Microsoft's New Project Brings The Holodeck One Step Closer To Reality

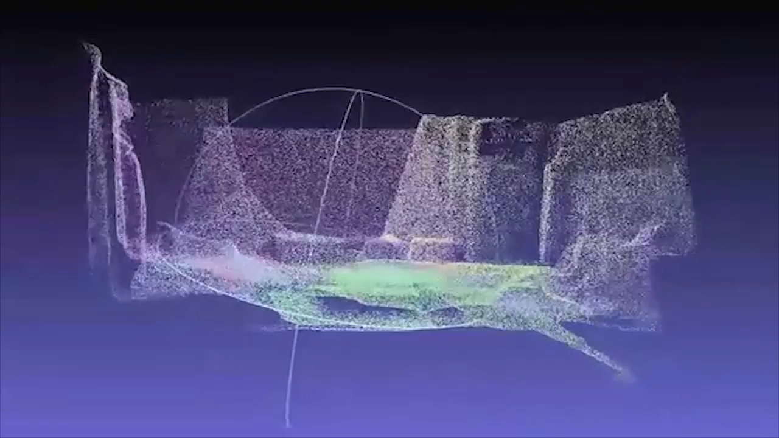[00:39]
By using a series of sensors, they're able to determine depth information about all the objects in the room so that it knows that the couch is a natural obstacle and the bookshelf sticks out a foot and a half.